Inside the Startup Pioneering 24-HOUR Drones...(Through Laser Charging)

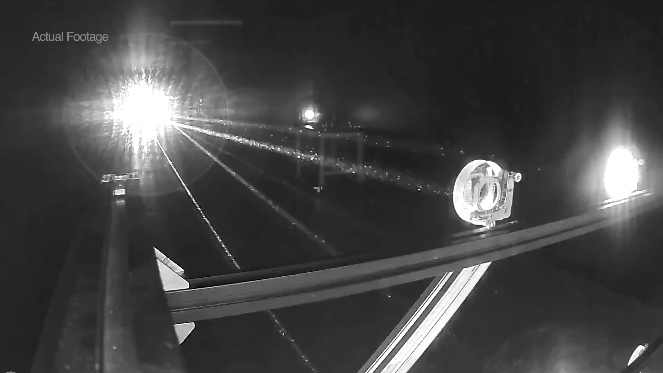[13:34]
It just looks like lots of sparkles, really. So that's dust. Dust in this room. Oh, that's dust. Yeah.
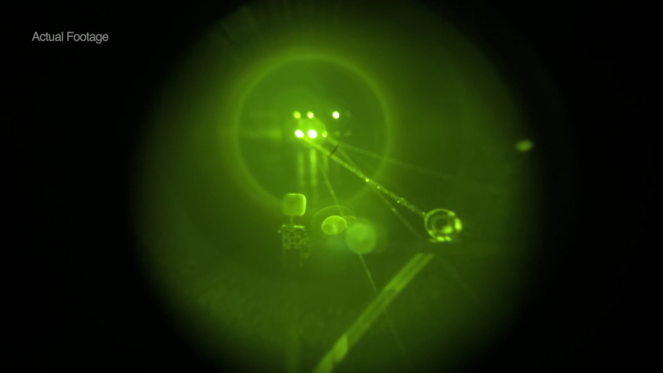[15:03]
And we project it through this collimated optical setup, which is able to shape and project the beam over distance.
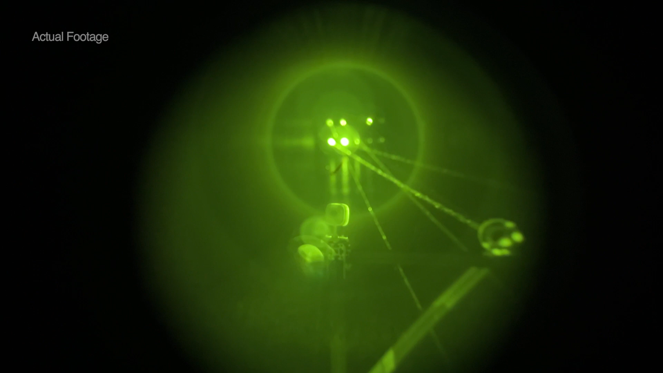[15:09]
By reflecting between mirrors, we're able to really simulate that propagation and look at how we can transmit power over long distances.